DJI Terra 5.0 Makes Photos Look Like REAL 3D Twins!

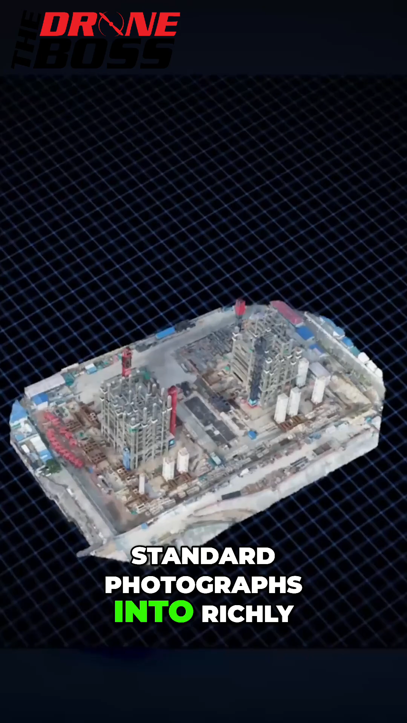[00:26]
Basically, what this does is this turns standard photographs into richly detailed lifelike twins.